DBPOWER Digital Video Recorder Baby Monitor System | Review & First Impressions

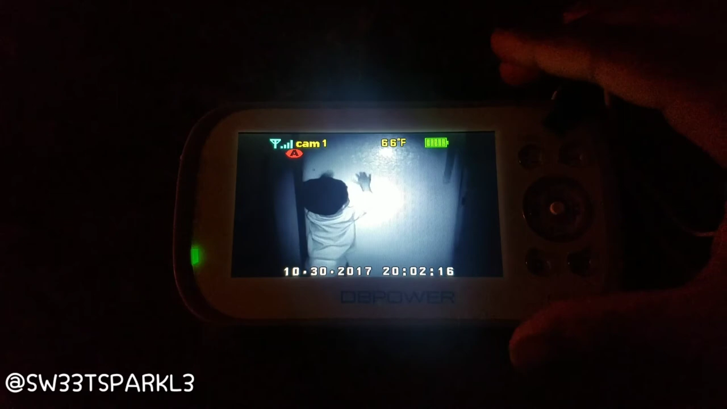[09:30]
where you can still see even though like if there's no lights on in the room or if